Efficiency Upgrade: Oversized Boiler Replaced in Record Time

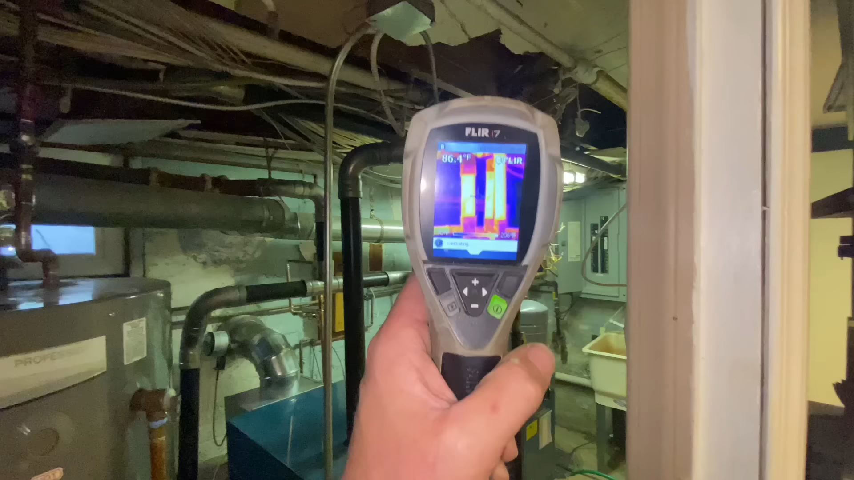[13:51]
we can verify that everything is nice and toasty in case you're wondering my hik micro b20
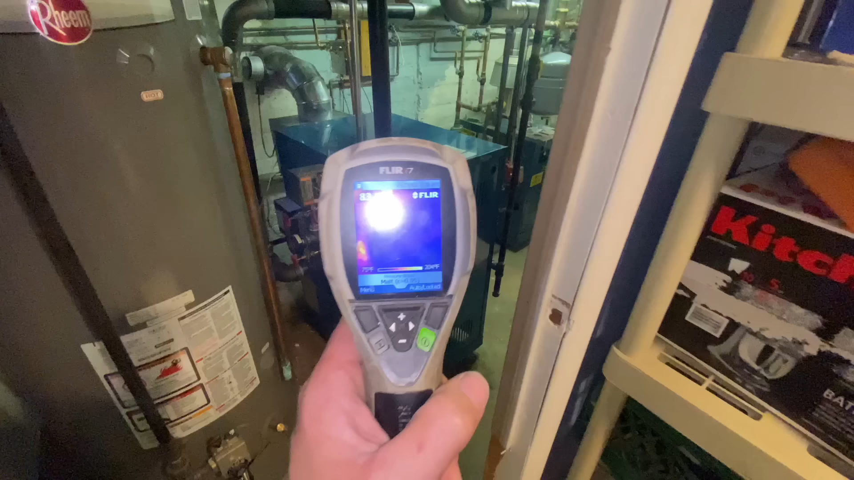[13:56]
well that die doesn't want to start up anymore it sucks